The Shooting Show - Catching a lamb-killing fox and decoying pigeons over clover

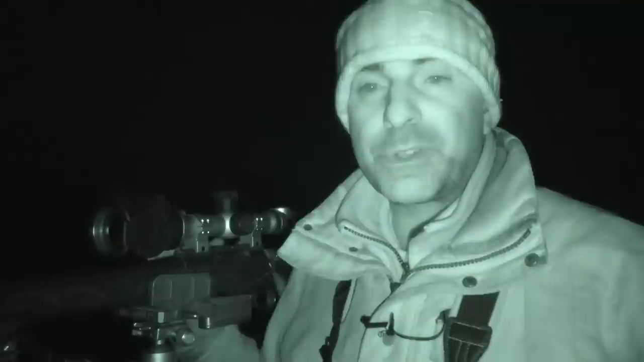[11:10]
Not that was much of a test for the scope or the rifle for that matter. They were all within 80 yards. I haven't really said an awful lot about the Duo. I've literally just cracked on and used it. It's a good little bit of kit. It's just like the Pulsar Thermions. If you ever used any Pulsar gear, you know the menu system. They're all much the same. This one, very straightforward to use. All your main controls on the eyepiece there, 30mm tube, rechargeable, plus a extra battery you can drop in the top there.
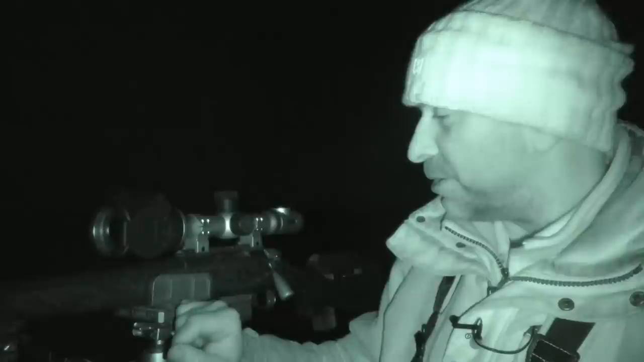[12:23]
Very handy for those that maybe do a lot of stalking and a little bit of foxing, that kind of thing. Yeah, it kind of covers all bases. So it's been good to this evening on the 223. So yeah, I hope you've enjoyed watching the footage. Anyway, that's it for this week. So I hope you've enjoyed the episode. Please subscribe and thanks for watching.